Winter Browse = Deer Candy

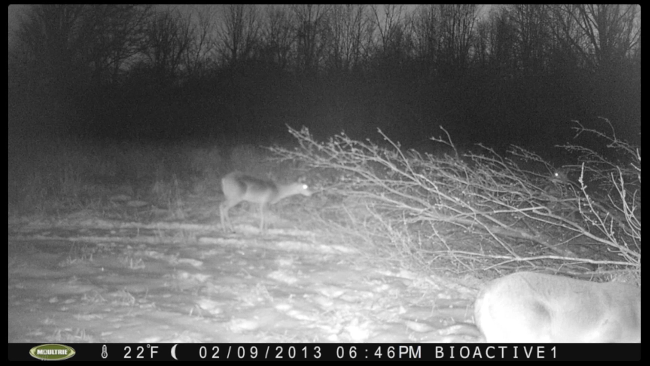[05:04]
about an hour and a half later the first deer showed up here we are going through the evening 6 50 11 p.m. 4 30 a.m. another group shows up look at that nice big
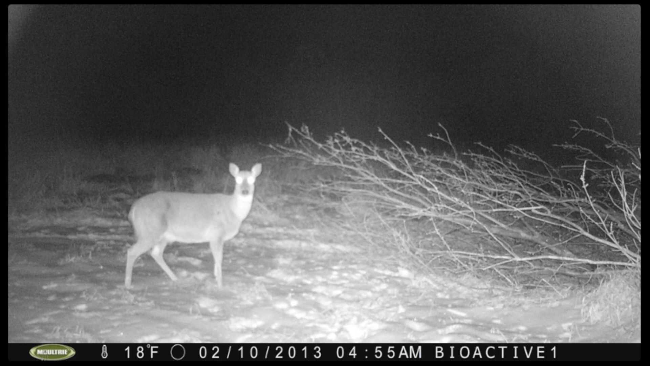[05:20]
deer right there the next morning look at how this one has crawled right up in among the branches